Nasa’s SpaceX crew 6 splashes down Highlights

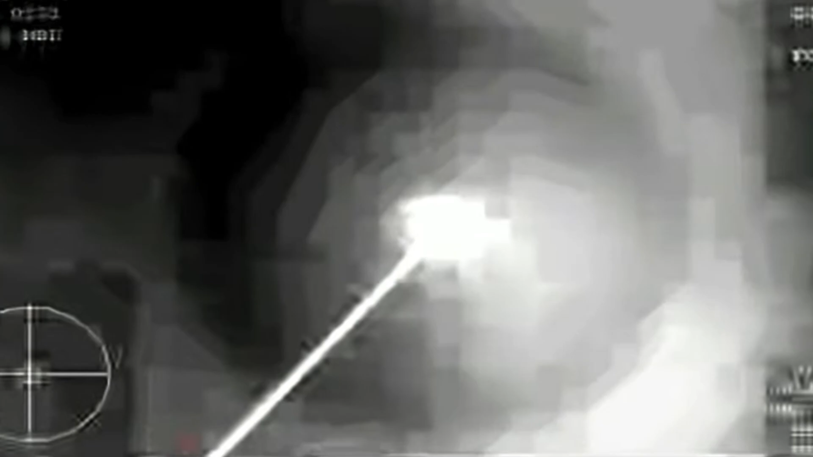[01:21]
What you're seeing on your screen now is a live view of the thermal cam on the WB-57.
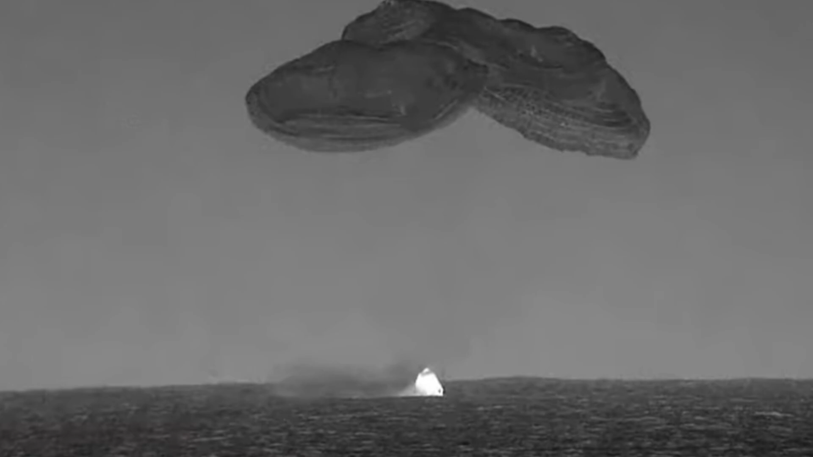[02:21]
There we can see Splashdown on screen. Those parachutes are then cut and released. Dragon Endeavour has now returned home. NASA astronauts Steve Bowen, Woody Hoberg, Sultan Alnayadi, and Andrei Sadiyev.